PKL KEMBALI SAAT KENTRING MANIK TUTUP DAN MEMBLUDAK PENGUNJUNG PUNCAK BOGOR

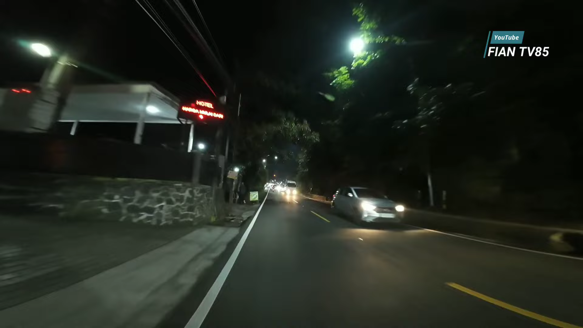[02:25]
Jadi saya ngomong agak teriak-teriak nih biar kedengeran ya. Mohon maaf sekali lagi. Nih saya review-review suasana puncak hampir jam 12 malam teman-teman ya. Pada hari Sabtu 14 September tuh puncak masih macet.
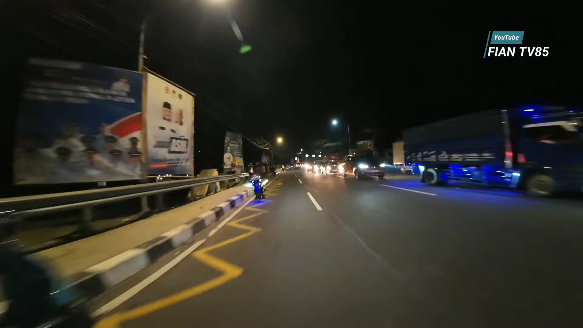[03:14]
Sebelah kiri banyak banget yang pada nyantai ya. Sebelah kanan Kentrik Manik tentunya udah tutup ya. Kentrik Manik udah tutup. Sekarang banyaknya pedagang Starling ya. Pada nyantai ya pinggir trotoar teman-teman.
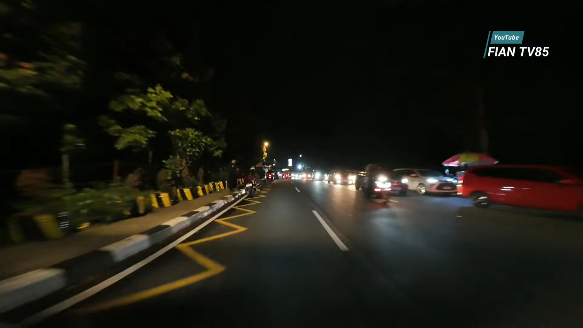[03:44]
Oke, sebelah kanan itu Gunung Mas ya.
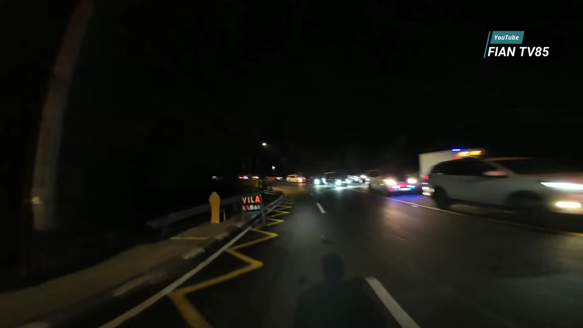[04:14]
Mantap, gokil, puncak jam 12, mau jam 12 masih macet kayak gini ya. Emang jalur wisata yang jadi prima donna warga Jabodetabek ya teman-teman. Gue nyalakan lampu ya, nyala. Kalau suasana malam spot-spot nongkrongnya berbeda ya, paling rata-rata di depan Kentrik Manik.
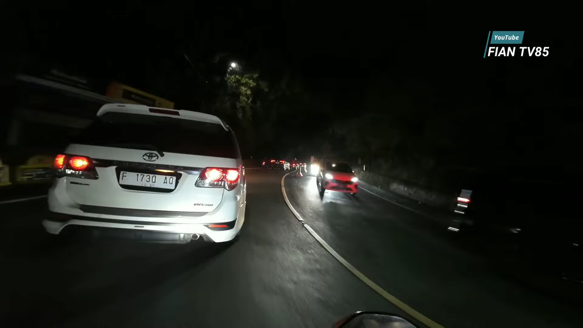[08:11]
Sebelah kanan itu ada Tanggar yang gunung ya.
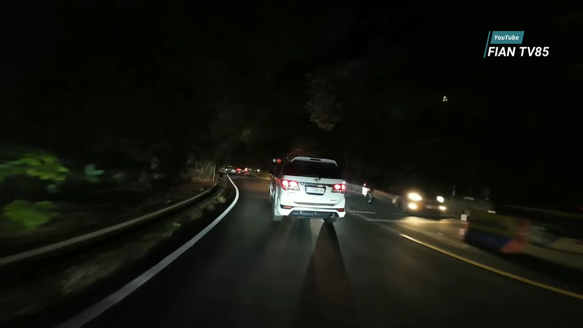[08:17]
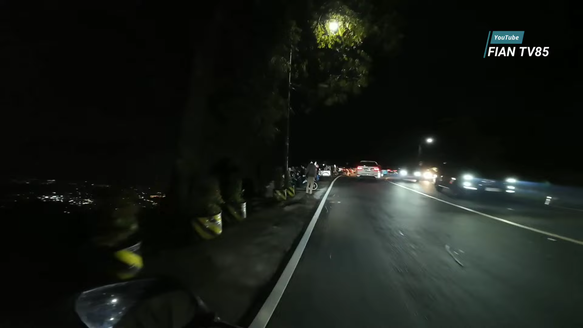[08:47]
Wih, City Lake ya teman-teman, gokil ya. City Lake-nya view dari sini nih.
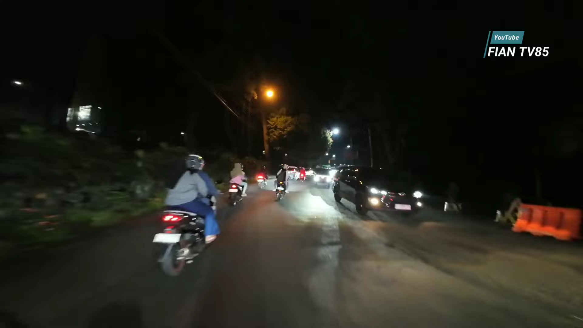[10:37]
Jam 12 malam hari Sabtu. Suasana wah. Udah kayak siang hari ya.
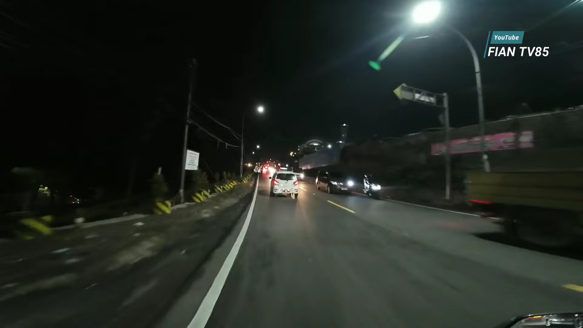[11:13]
Rest area masih tak tahu sebelah kanan.
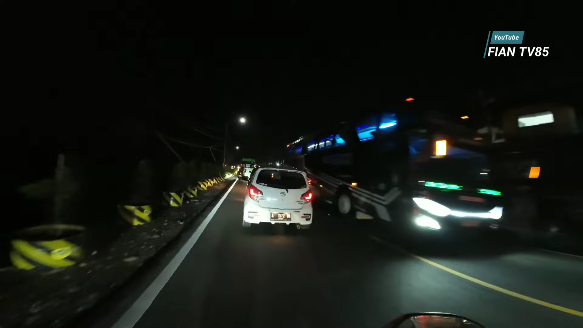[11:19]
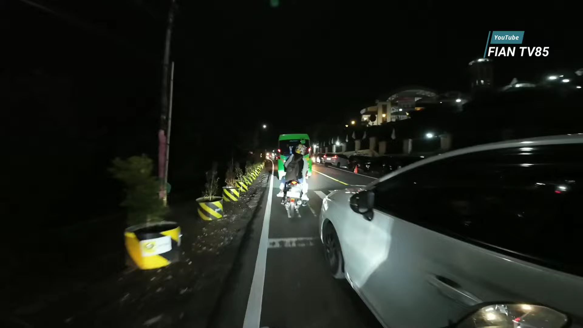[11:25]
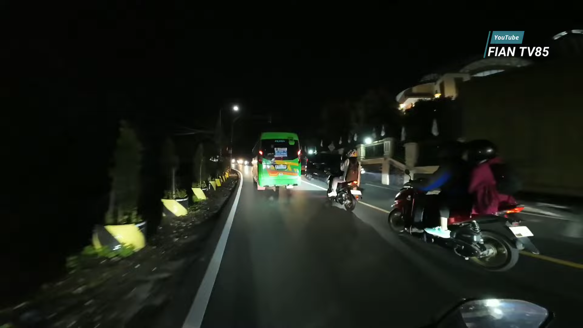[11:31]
Sedikit garden, kanan monumen RM Arta Dinata, Kampung Naringgo sebelah kanan teman-teman.
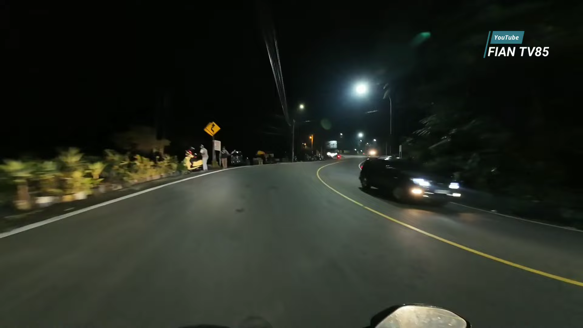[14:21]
Marimba Gardenin. Sebelah kanan juga ada pucuk merah teman-teman ya. Itu ya.
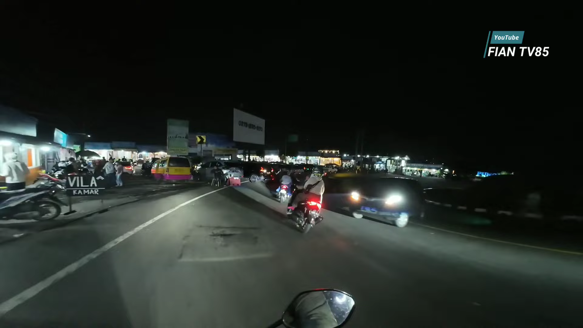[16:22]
Wow, rame dengan kendaraan mobil teman-teman. Ramai kendaraan mobil semua di sini teman-teman ya.